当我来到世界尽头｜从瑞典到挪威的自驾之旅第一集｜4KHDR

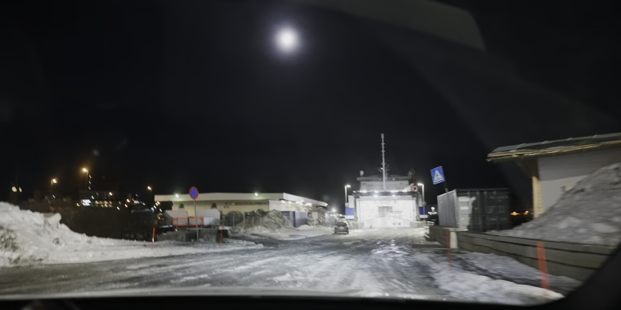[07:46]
目前也只有它在港口我推测的就是它那只有我们
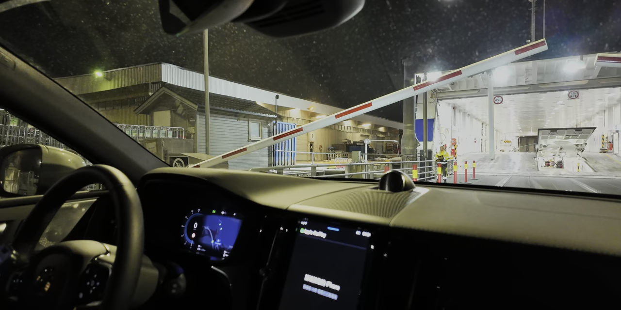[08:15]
好这里还放行李箱的地方然后Passager Lounge因为收到的邮件说得提前45分钟到但实际上到最后10分钟才有人出来开闸除了我们一辆小车外其他只有几辆大卡车